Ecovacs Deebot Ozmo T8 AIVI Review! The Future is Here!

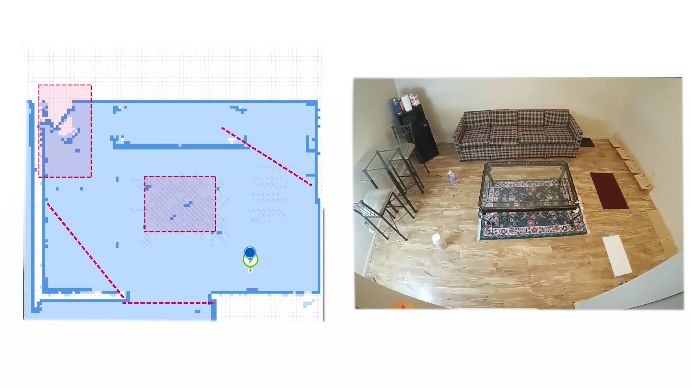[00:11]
I put it through more tests than I think I've ever put a robot vacuum through before and there is a lot to talk about with it. So links in the description and let's get started.
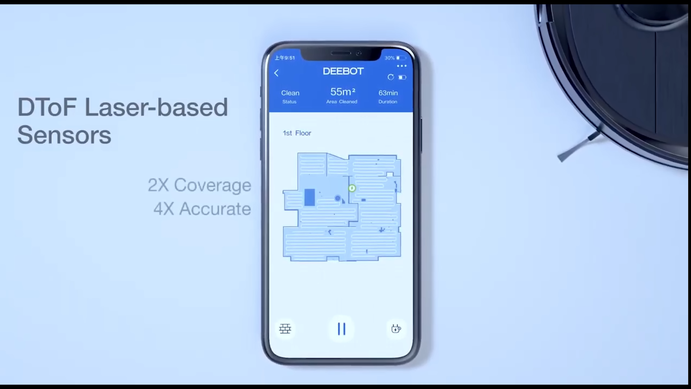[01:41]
This one can reach out 10 meters and it's also four times more accurate detecting objects as small as two millimeters.